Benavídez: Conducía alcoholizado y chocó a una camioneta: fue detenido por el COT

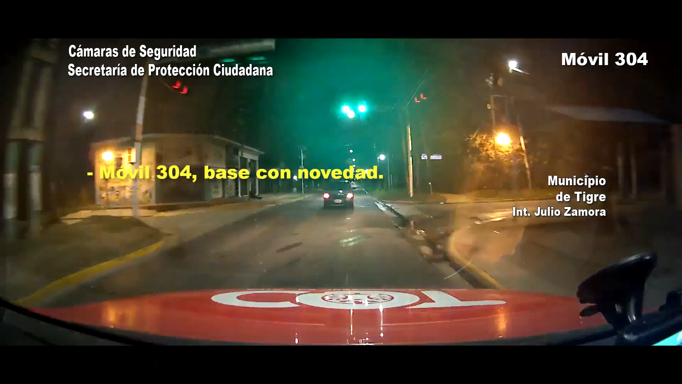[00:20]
Móvil 304, base con OVEA, QRB 304, dirijase a favor, ruta 27 y ruta 9, por cámara tenemos en accidente de tránsito, boca atopado, me dirijo, se fue comisionado, tránsito, ambulancia, ICP.